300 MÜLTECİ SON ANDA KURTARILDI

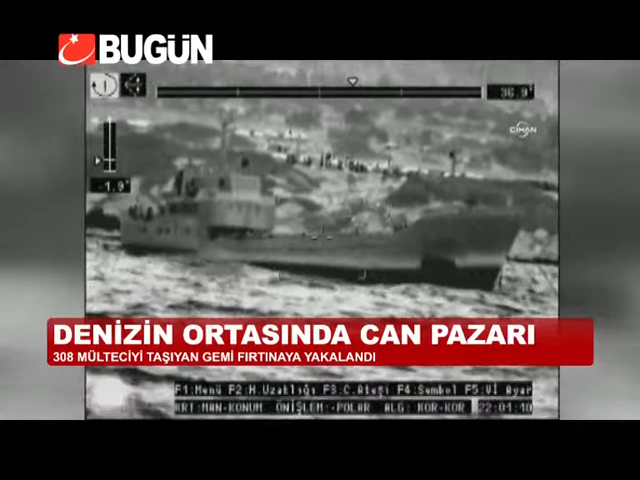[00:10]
Akıntıya kapılan geminin kaptanı ve mürettebatı tam 308 mülteciyi ölüme terk edip kaçtı. 308 kişinin gemide olduğu,
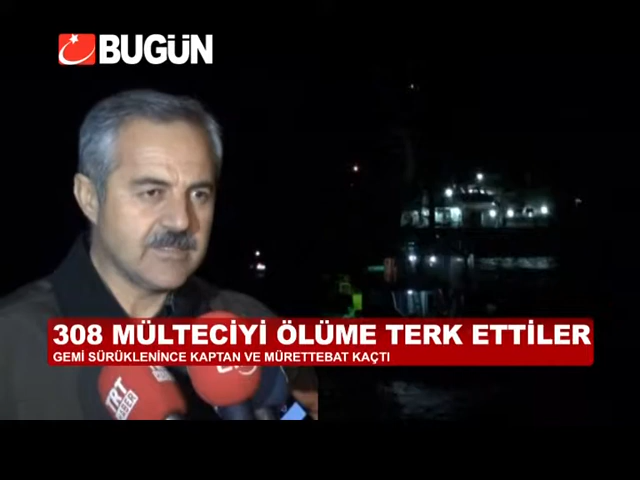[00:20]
mürettebatın ve kaptanın gemiyi terk ettiği yönünde, bunlardan 40 tanesinin yaklaşık çocuk ve kadın olduğu, kadınlardan bir tanesinin de hamile olduğu bilgisine ulaştık. Rotasıyla ilgili henüz bir bilgi yok, tahmini bilgi söyleyelim. Suriye'den olduğu tahmin ediliyor içerideki mülteciler, henüz daha net bir bilgi alamadık.
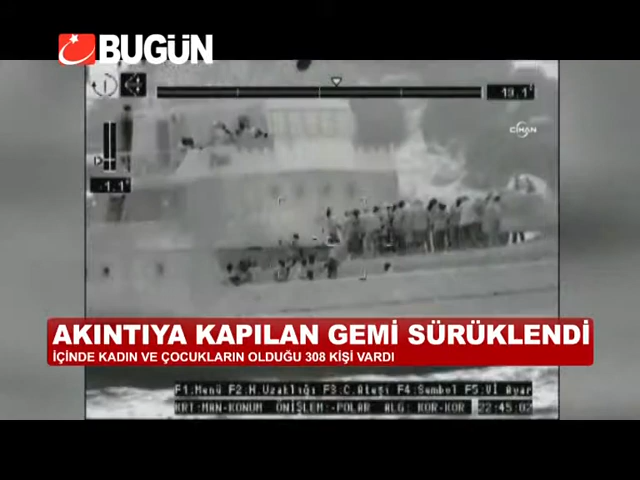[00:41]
Kuzey Kıbrıs Türk Cumhuriyeti'nde Girne'ye bağlı Esentepe açıklarında mültecileri taşıyan bir gemiden acil yardım çağrısı yapıldı.
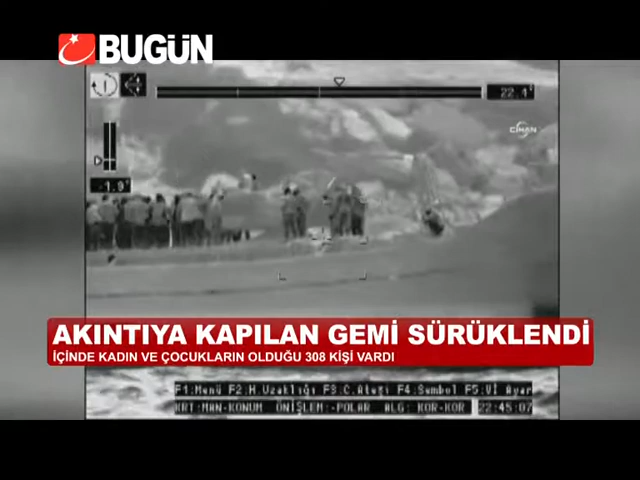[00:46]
Kaçak yollardan Suriyeli mültecileri taşıyan gemi fırtına nedeniyle sürüklenmeye başladı. İçinde kadın ve çocukların da bulunduğu 308 kişi vardı. Kaptan ve mürettebat gemiyi terk edip kaçınca mülteciler ölümle burun buruna geldi. Geminin batma tehlikesi vardı.
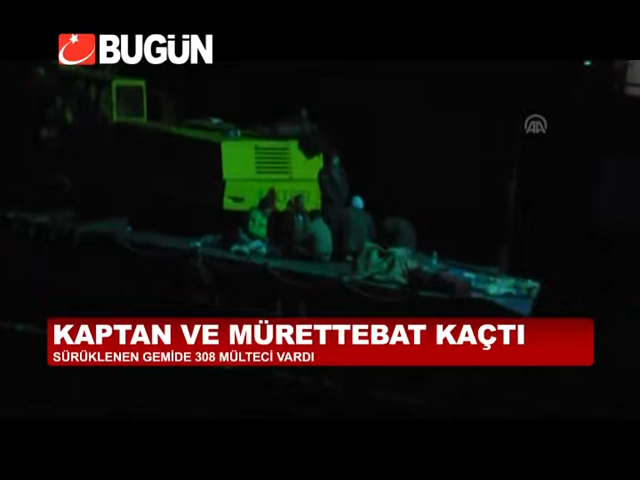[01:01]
Sahil güvenlik ve sivil savunma ekipleri seferber oldu. Çok sayıda ekip bölgeye sevk edildi. Bir kriz masası oluşturuldu. Kurtarma operasyonu başladı. Havaya fişenk atılarak imdat çağrısı yapıldığı söylendi.
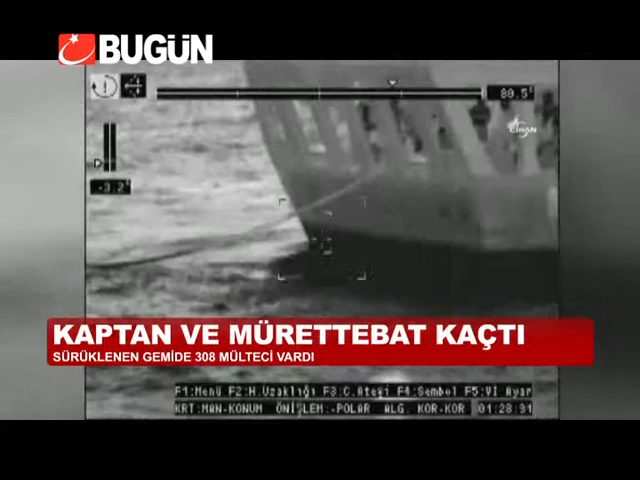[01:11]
Daha sonra bölgeye geldiğimizde bu açıklardaki geminin yavaş yavaş buraya doğru sürüklendiğini fark ettik.
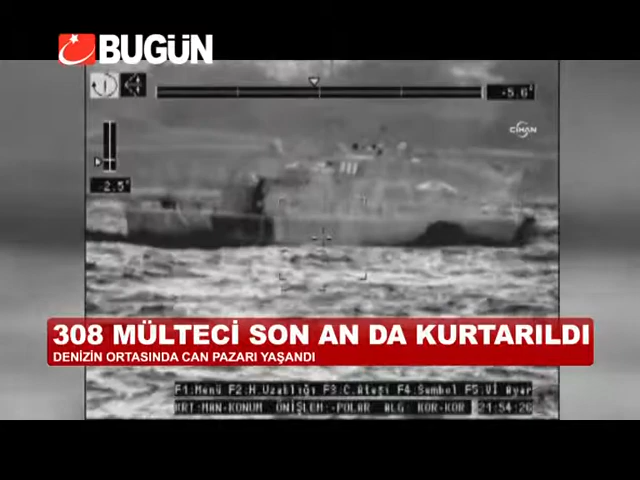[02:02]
Saatler süren operasyon sonrasında gemide bulunan 40'ı çocuk, 30'u kadın toplam 308 mülteciyi kurtarıldı.